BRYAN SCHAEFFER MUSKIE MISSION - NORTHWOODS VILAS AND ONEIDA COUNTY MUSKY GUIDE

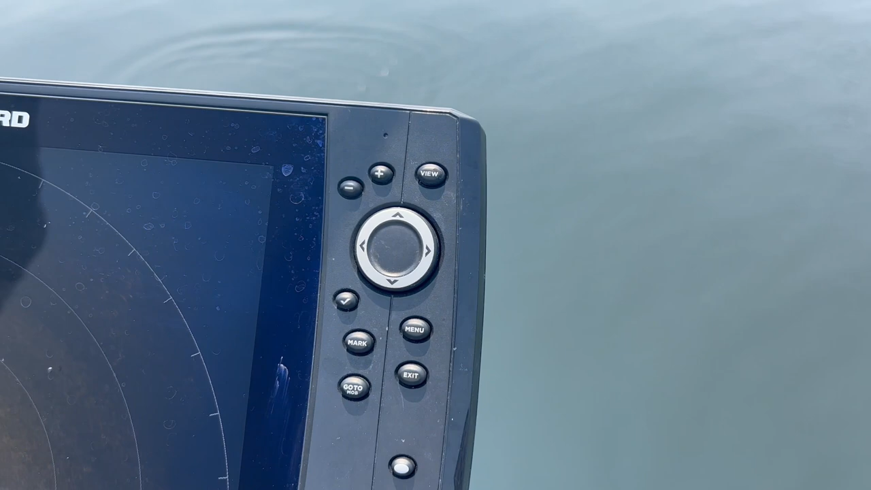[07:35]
I know. You didn't get far enough. He's a little past you.
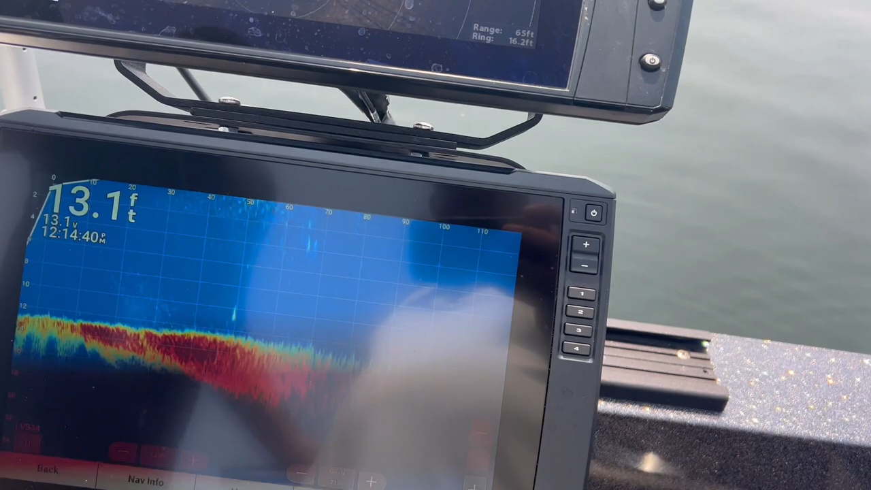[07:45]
On screen: depth 13.1 ft
He's right there. He's over there more now.
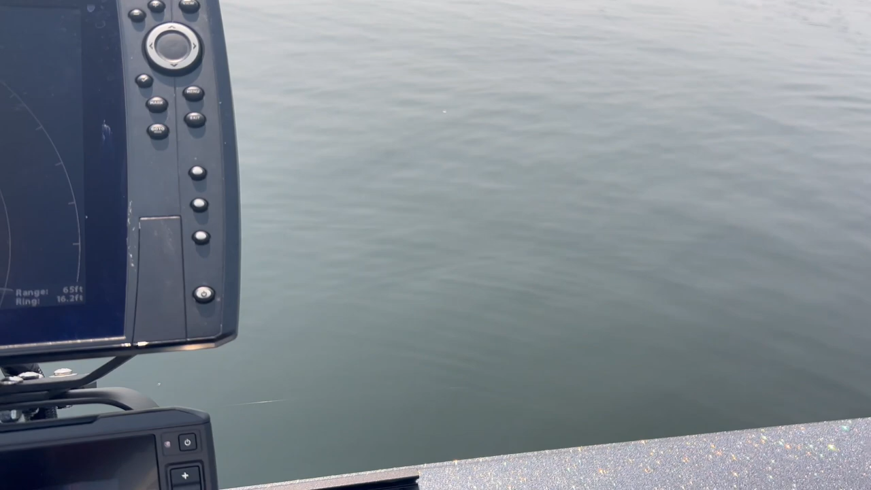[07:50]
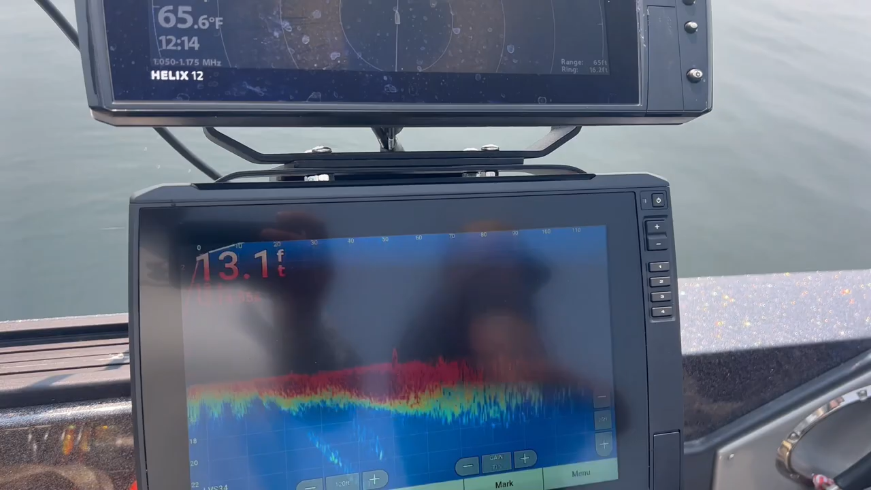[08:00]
Oh, you're beyond him. So she's got him on the bottom? Yep.
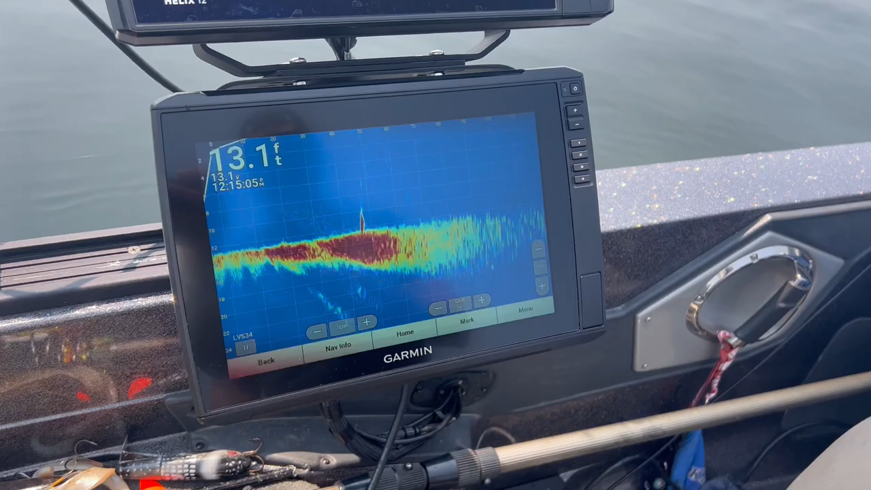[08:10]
On screen: depth 13.1 ft
He's a nice one.
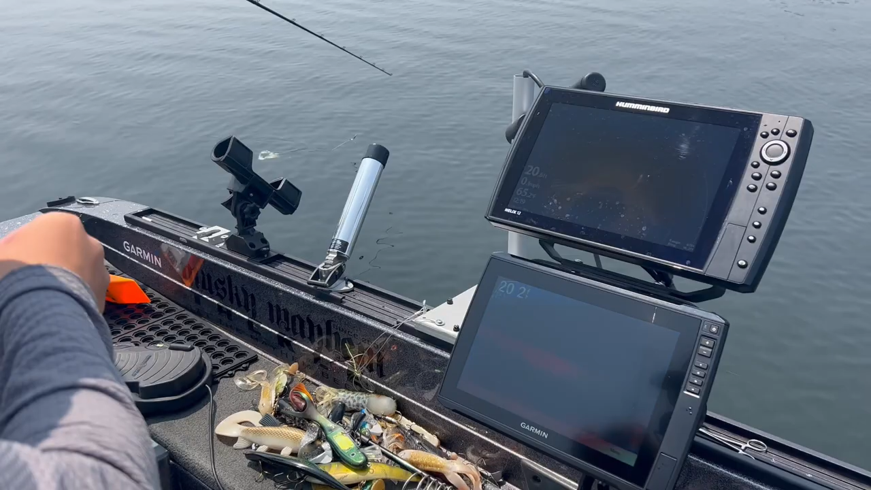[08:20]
So we watched this fish right here.
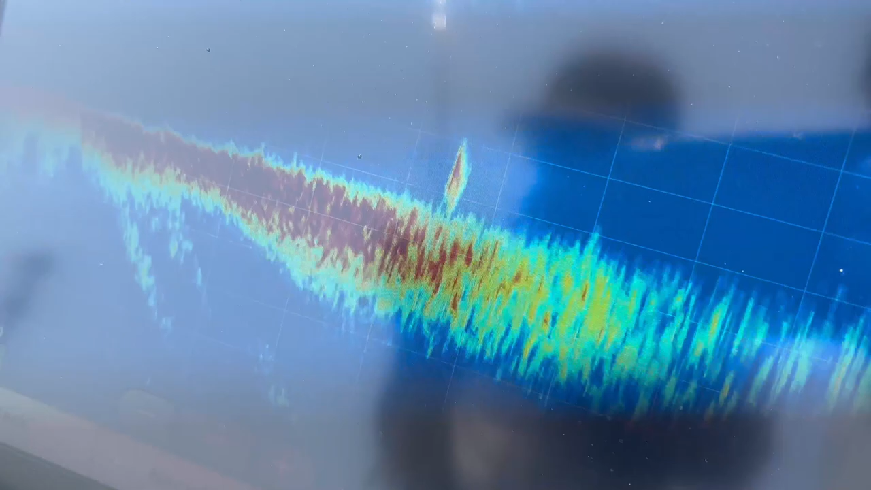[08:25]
He swam off the bottom, went all the way up the surface, and we watched him porpoise.
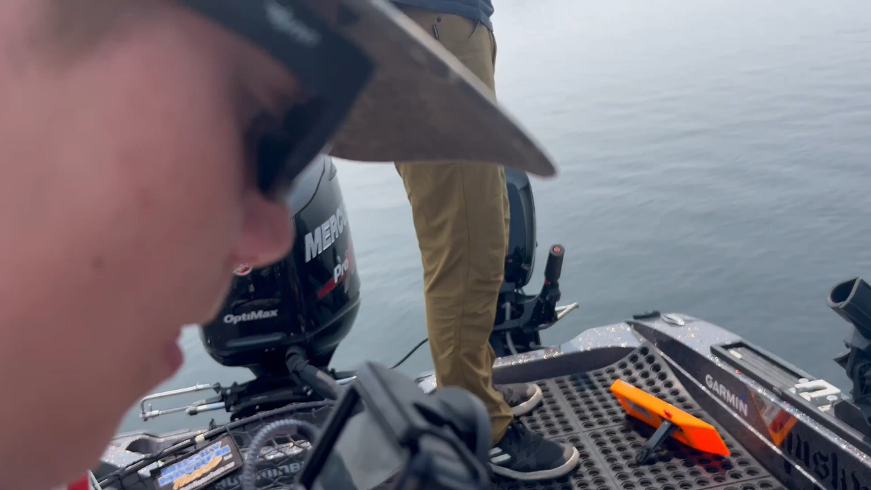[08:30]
Yeah. Yeah, come take a look at us.
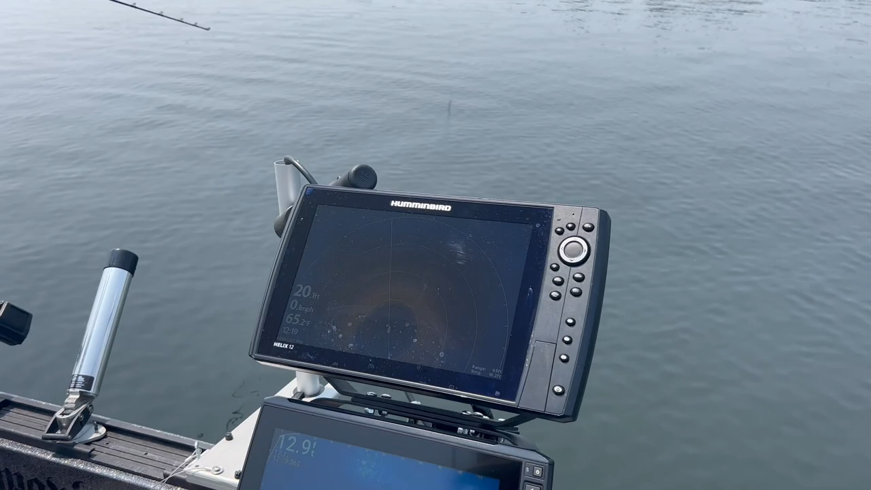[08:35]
Who the heck's casting on us? I expect he's gonna come up to the surface again.
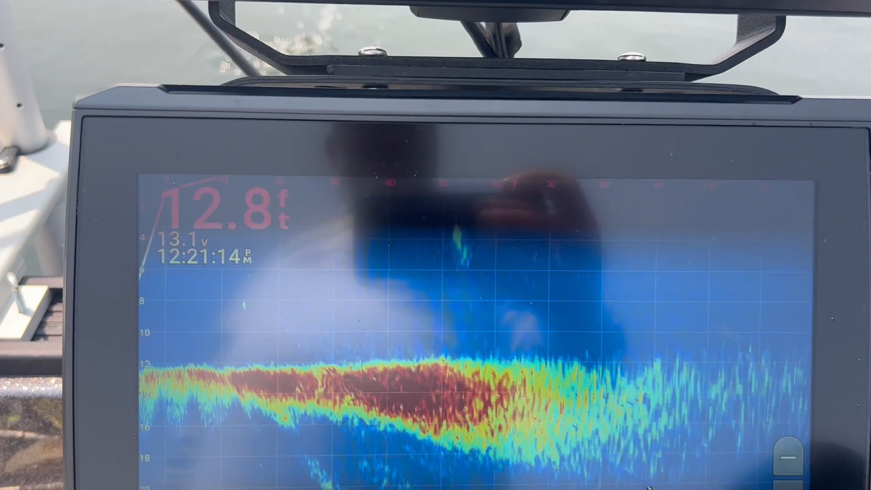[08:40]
On screen: depth 12.8 ft
There he's coming up. He's coming up.
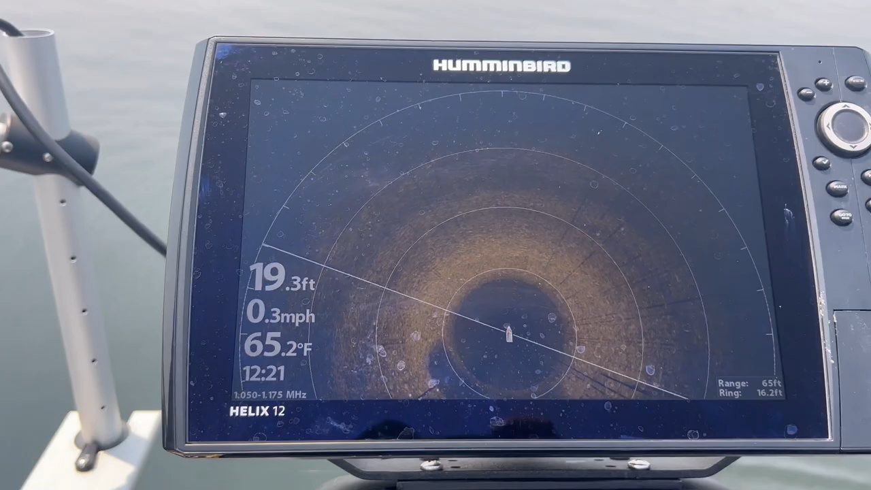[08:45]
On screen: depth 19.3 ft, water 65.2°F, speed 0.3 mph
He's gonna come up over here, right? Yep, right between the two of us.